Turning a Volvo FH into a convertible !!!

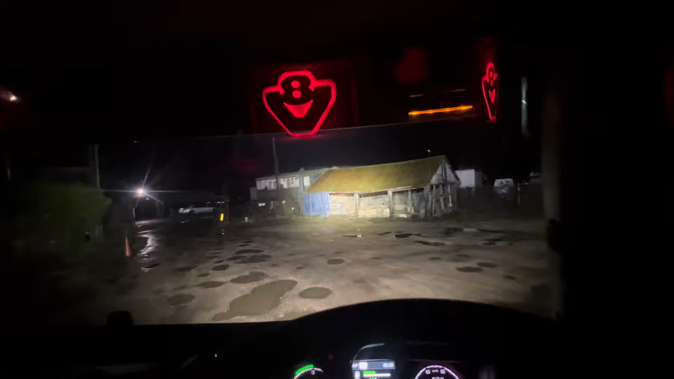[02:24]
Ramshackle building there. It even makes one of my barns look good.